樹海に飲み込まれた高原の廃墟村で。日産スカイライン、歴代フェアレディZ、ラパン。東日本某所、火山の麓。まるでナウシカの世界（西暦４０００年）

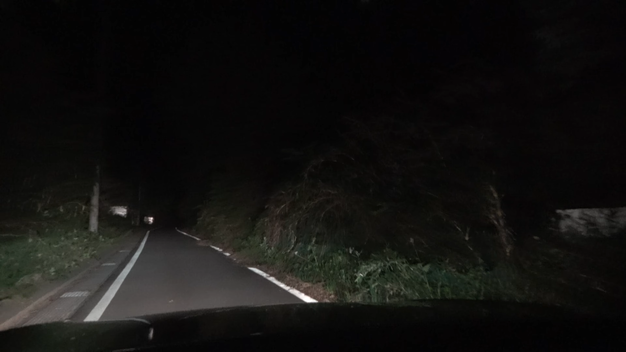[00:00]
超エビるようにまあもうダメだこれは完全にダメだ木が何かこうこんな泡をしてなかったハイゼットそれハイゼットすぐにキラリ
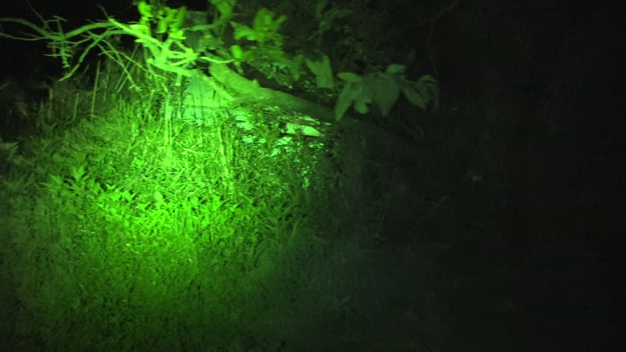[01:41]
うんうんうんうんうんあ、いやー違うかあ、猫が猫だな猫だね黒猫あ、入っちゃったうんあ、覚えた